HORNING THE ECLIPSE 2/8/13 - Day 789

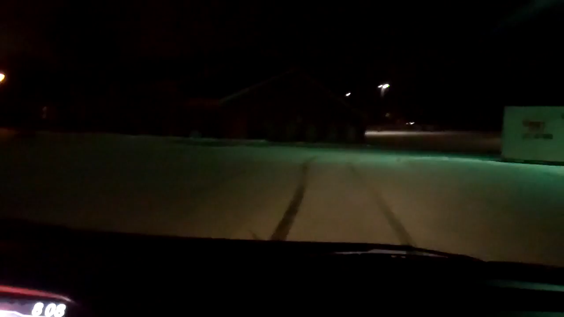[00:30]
Alex is sitting over here in the parking lot in the Eclipse. Or he was. There he is. We're going to go up behind him, lay on the horn, and flick the brights on and see what he does. This could get entertaining. All right. Let's hope the brakes work. Yeah, don't rear end them. Yeah. All right. Brights.